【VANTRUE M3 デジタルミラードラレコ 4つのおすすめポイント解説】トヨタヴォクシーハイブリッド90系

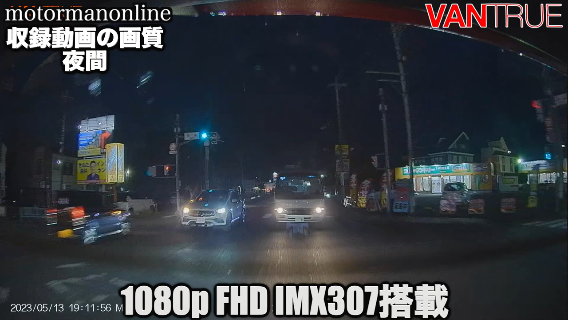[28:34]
フルHDとなっておりましてかつソニーのイメージセンサーが搭載されておりますので白飛び、黒潰れ等もなく非常にくっきりと鮮明に動画の収録がなされていて状況証拠として捉えるという意味においても十分な画質を持っているということがお伝えできるのではないかと思いますはい、